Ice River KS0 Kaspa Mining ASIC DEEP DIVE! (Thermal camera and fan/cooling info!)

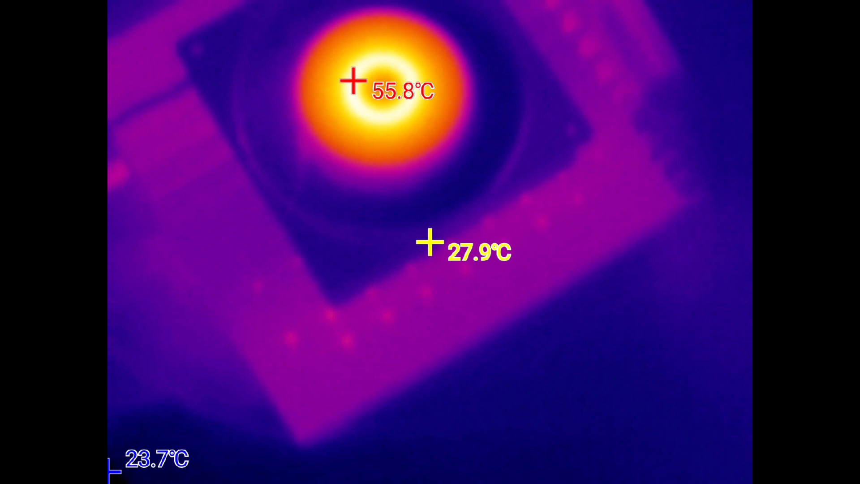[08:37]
On screen: min 23.7°C
okay so the predator is showing us how things are looking with the fan aiming down and the air flow blowing across the heat sink and onto the power adapter looks like we're getting even
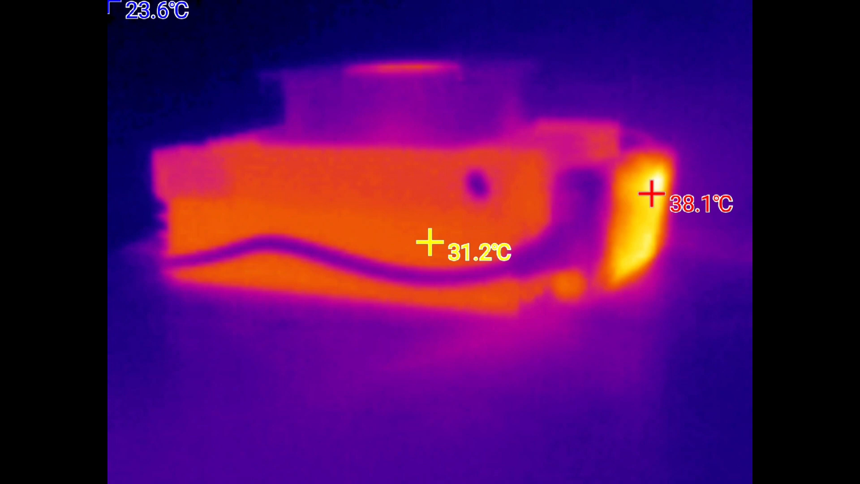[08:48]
lower temps this way about 31 degrees celsius on the heat sink when the predator can get the damn
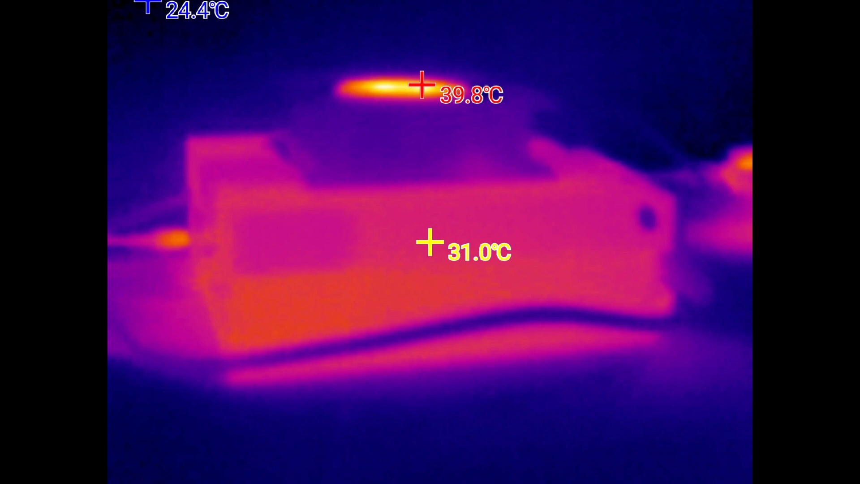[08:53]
On screen: spot 31.0°C, max 39.8°C, min 24.4°C
thing aimed properly so now let's take a look at the web gui okay
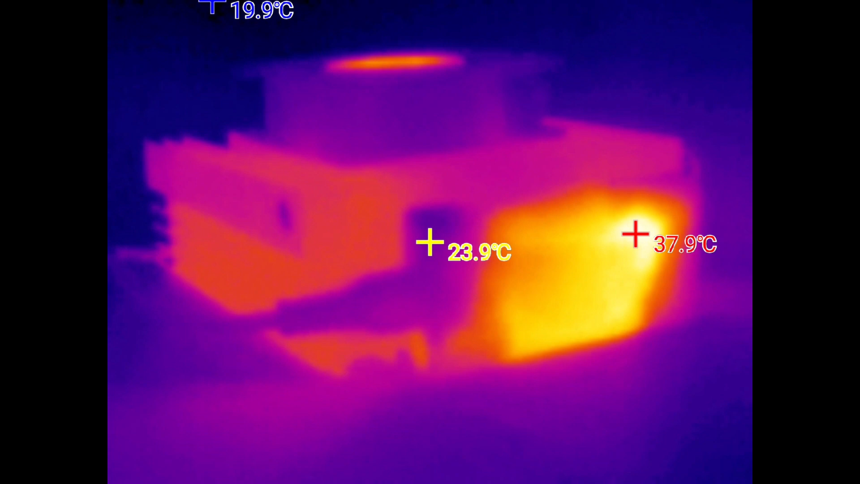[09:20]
On screen: max 37.9°C, min 19.9°C
celsius when we had it off or with the fan aimed up
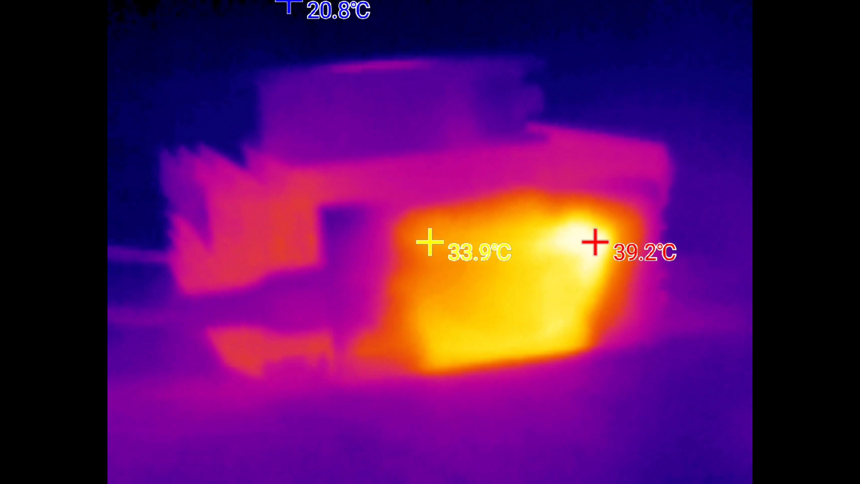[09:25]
On screen: spot 33.9°C, max 39.2°C
55 degrees celsius or 131 fahrenheit now we have it down to about 38
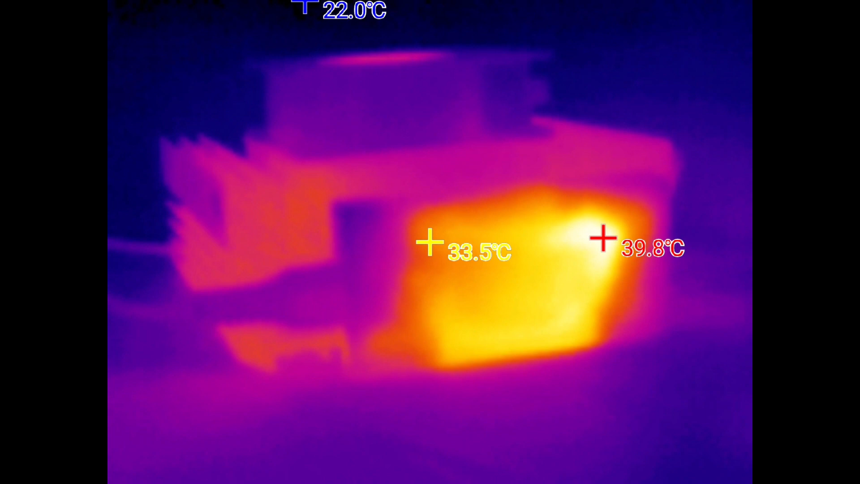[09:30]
On screen: spot 33.5°C, max 39.8°C
degrees celsius or around 100 fahrenheit with the fan aimed down blowing across it that's a huge difference guys
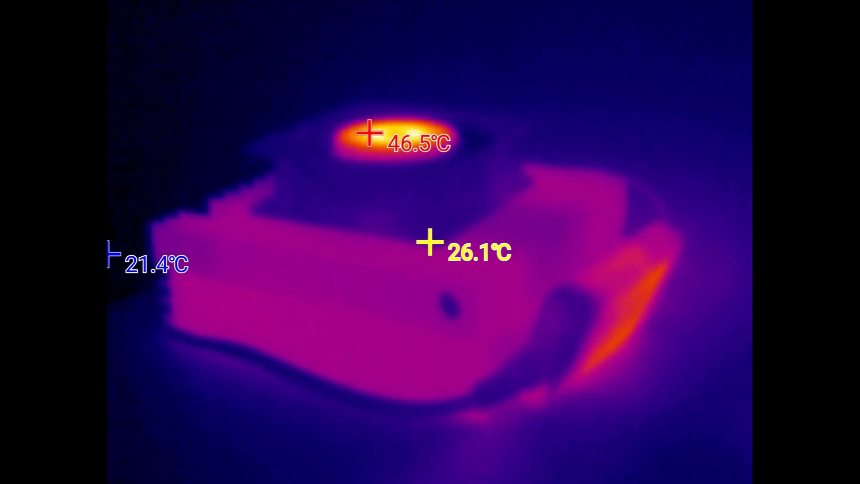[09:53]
down because the predator don't lie um predators showing me i'm getting cooler temps all around with it aimed down uh including on the power adapter and i'm not arguing
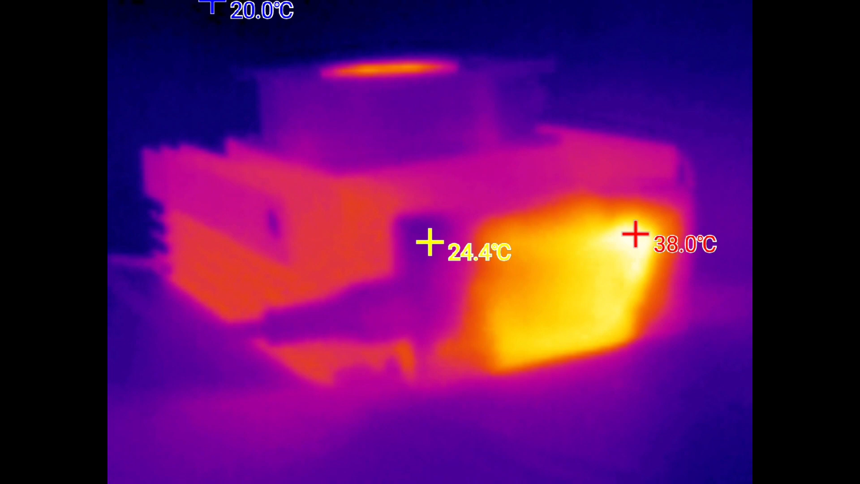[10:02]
On screen: spot 24.4°C, max 38.0°C
with the predator look at this thing would you want to argue with this thing okay so let's talk about these power adapters now while i was shooting this
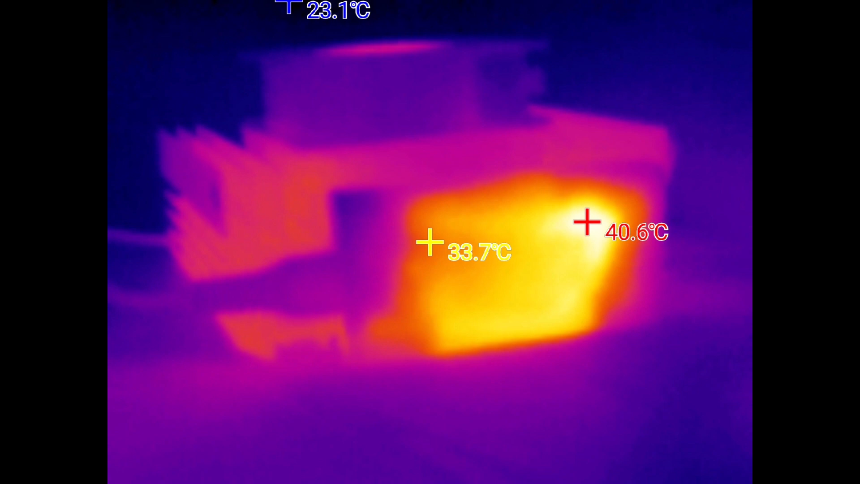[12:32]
On screen: spot 33.7°C, max 40.6°C, min 23.1°C
my results from the thermal camera i mean from the predator helped me out um so the thing runs cooler overall with a fan aiming down um but i wouldn't mind getting rid of that power adapter eventually if it's going to cause me trouble so